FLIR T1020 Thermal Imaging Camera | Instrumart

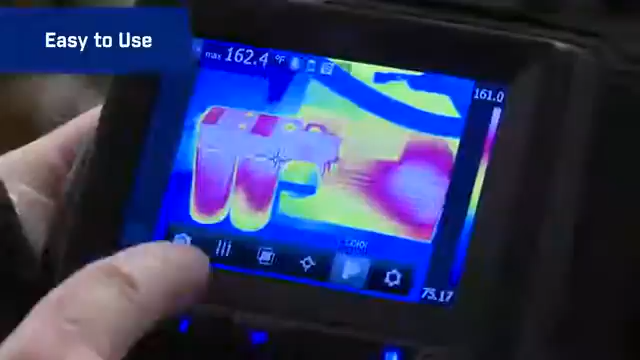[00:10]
On screen: max 162.4°F
by tapping the touchscreen or the simple buttons.
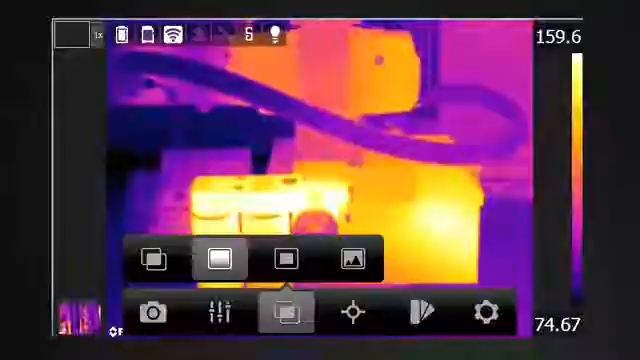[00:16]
Get to parameter settings fast, color palette choices, image modes and in-camera temperature measurement tools.
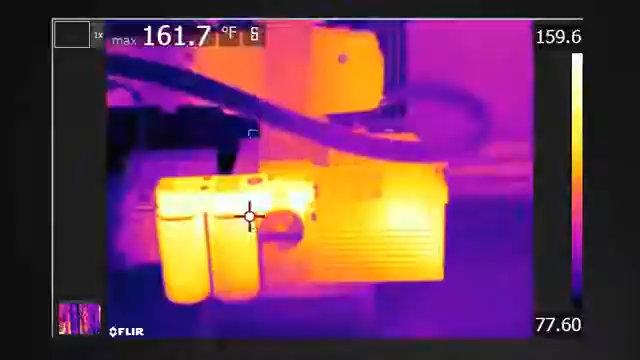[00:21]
On screen: max 161.7°F
If you can work a smartphone this is just as easy.
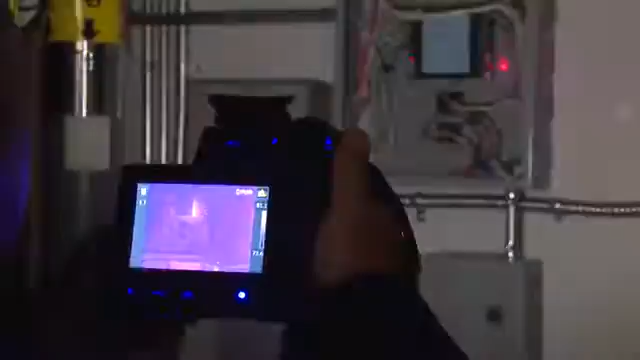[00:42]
images to help you further document problem locations.
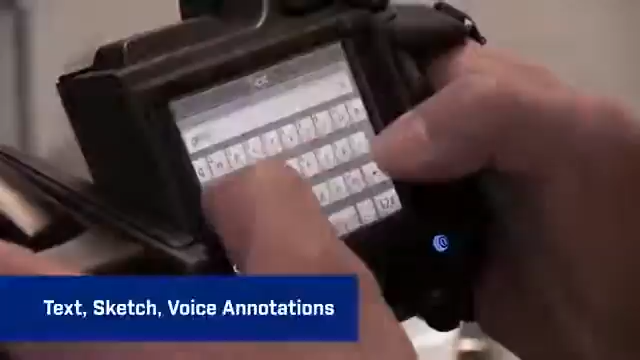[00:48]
Type in notes on the touchscreen, record voice annotations with the Bluetooth headset or sketch onto stored images.
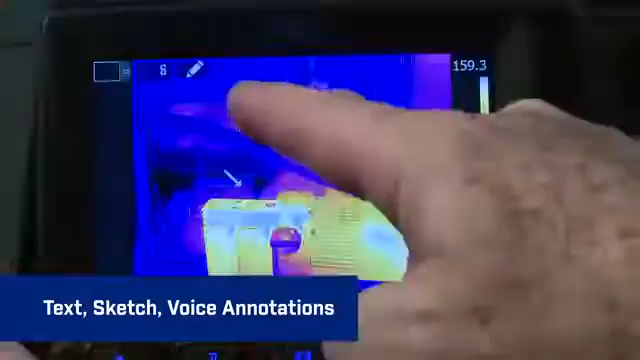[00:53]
T-Series also features compass and GPS on many models.